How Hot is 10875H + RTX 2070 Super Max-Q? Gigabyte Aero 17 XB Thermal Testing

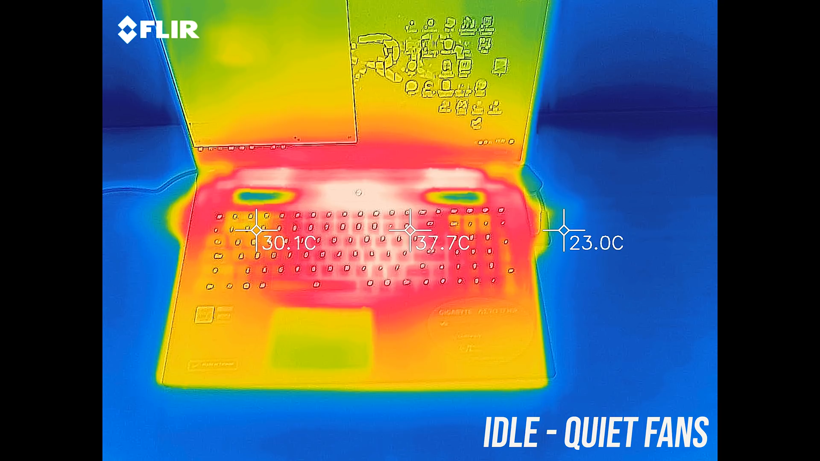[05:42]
With the stress tests running the middle gets a little warm, while the WASD keys and wrist rest area was still cool. With the fans at max speed it's cooler, but as you'll hear next,